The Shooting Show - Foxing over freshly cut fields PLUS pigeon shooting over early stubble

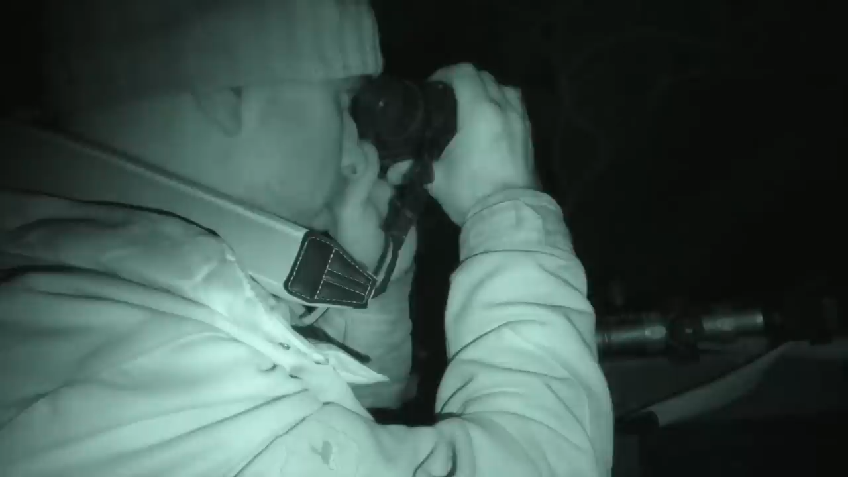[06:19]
Nice big double high seat with a good view out across this field.
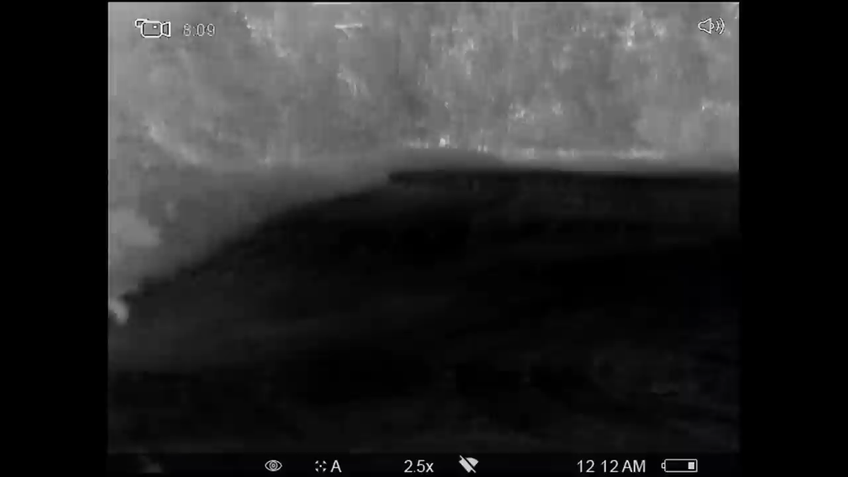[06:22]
There's nothing out there at the moment, but I've put the cooler out about 70 yards away probably.
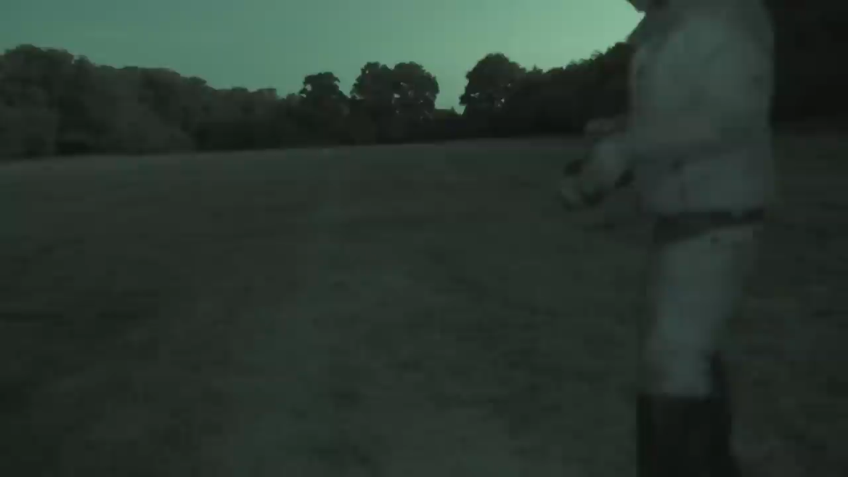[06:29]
So hopefully if anything comes running into this field,
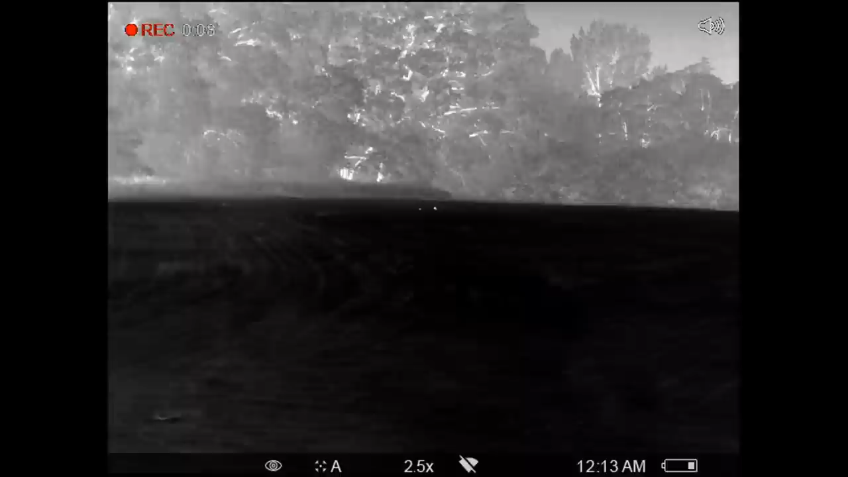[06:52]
It's a good sort of 350 metres the other end there. I did just try and ping that a minute ago, but that's one thing you will find when there's a bit of mist and that,
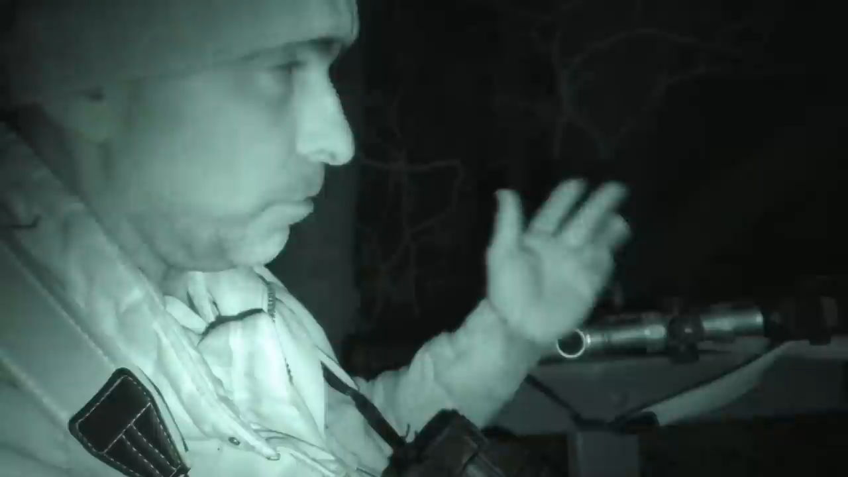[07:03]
a bit of fog, the laser rangefinder doesn't work too well, it bounces back off of that.
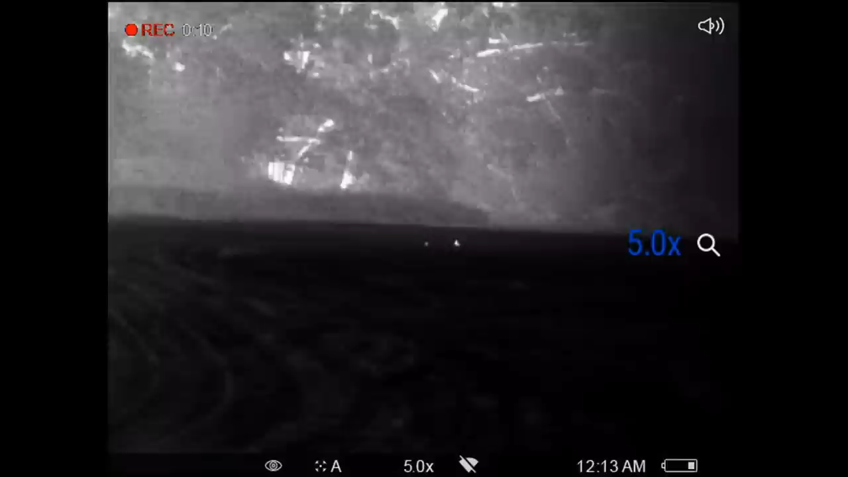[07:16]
A couple of rabbits right out in the middle of the field there.
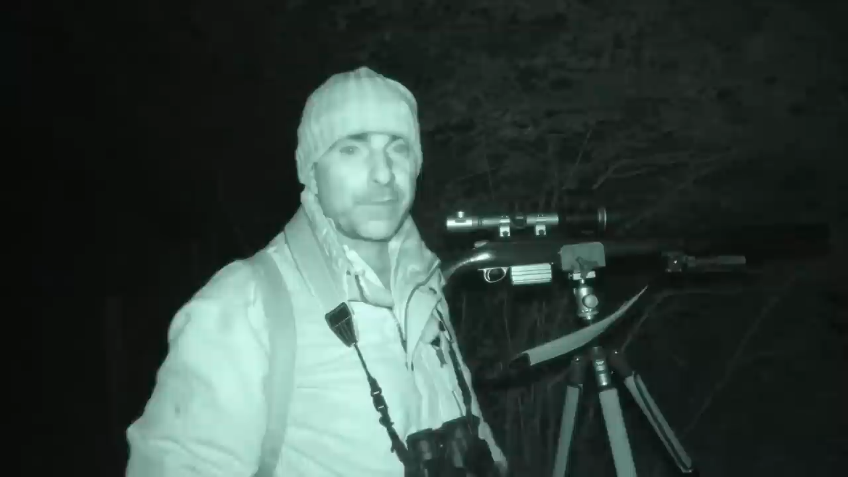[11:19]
Fox number two down. He was just out in that field mousing around, just making the most of that short grass. And he was only, I just ranged it, he was 60,
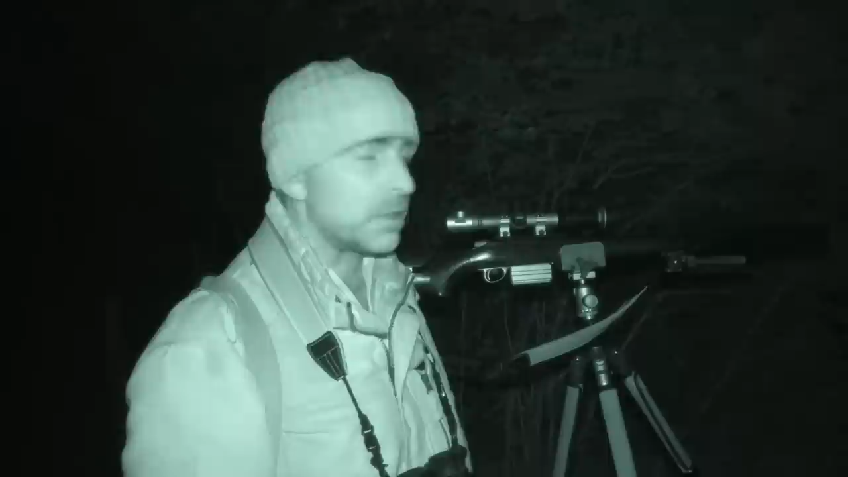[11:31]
67 metres, I think it was, 62, 67, one of the two. So he's only just out there a little bit. And same again, just give him a little shout just to stop him walking about, get him to look around. And textbook. Job done. Right, let's go and pick him up and head back up to the truck.
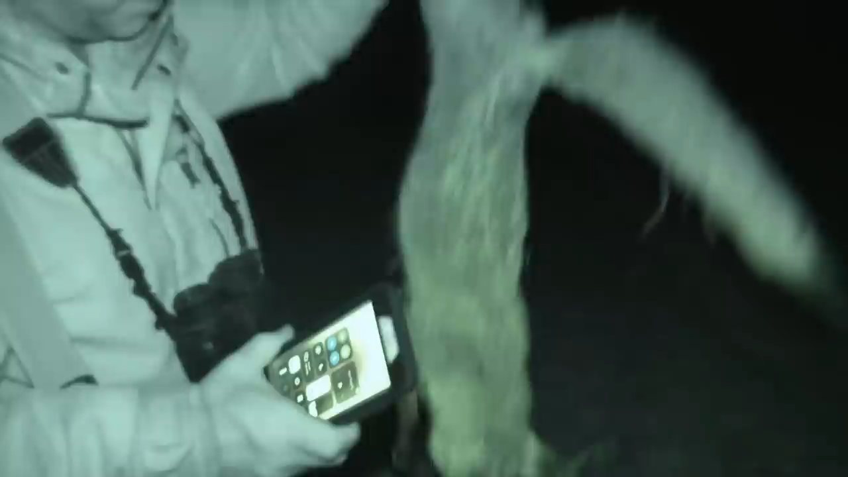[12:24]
I don't know if you can see that or not, but that's a point of impact. Well, that was particularly difficult. It was only 60 odd metres, but spot on. In fact, it was really easy to zero this scope. I think I zeroed it in about 4 or 5 shots. I've got the freeze function on the zero menu, so you can freeze the screen,
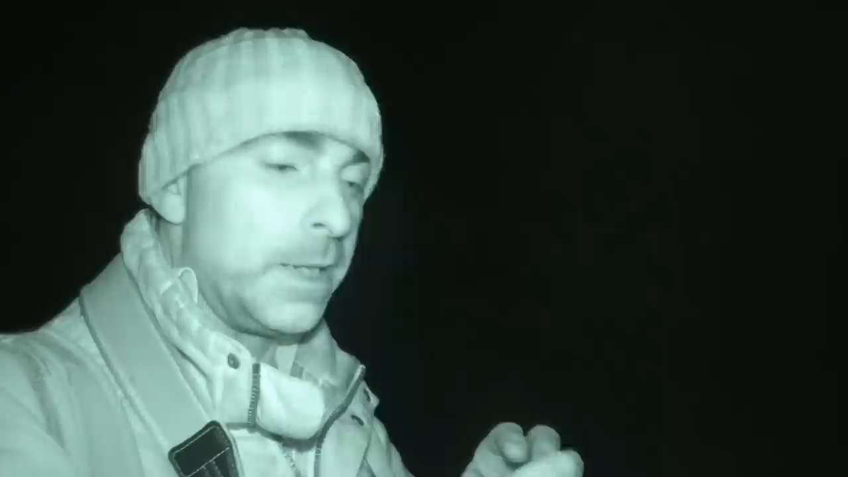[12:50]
which makes it a lot easier to be able to move that auxiliary crossover onto the point of impact.
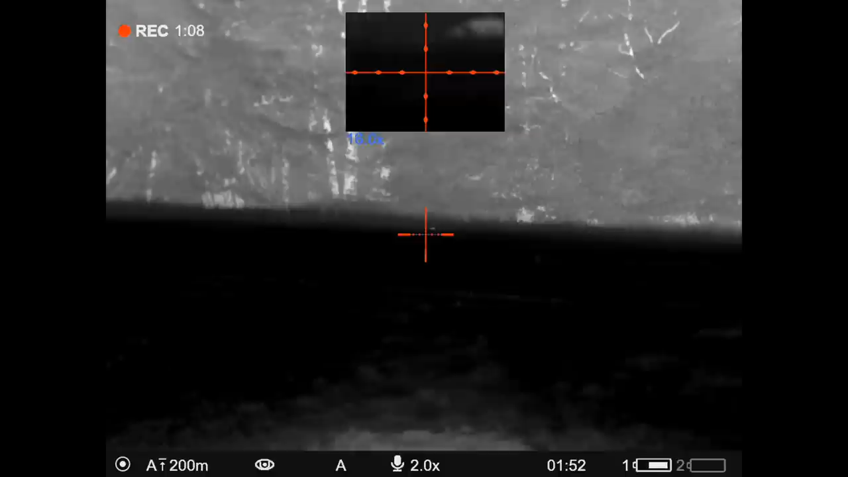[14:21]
So that's the fox I've just shot.